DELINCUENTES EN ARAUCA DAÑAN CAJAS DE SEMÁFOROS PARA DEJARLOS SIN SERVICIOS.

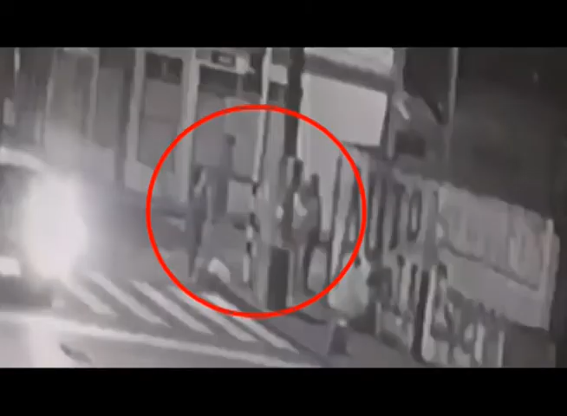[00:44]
Estas personas quedaron registradas en un video de una cámara de seguridad cuando pretendían manipular las cajas de donde funcionan los semáforos de un sector del municipio de Arauca.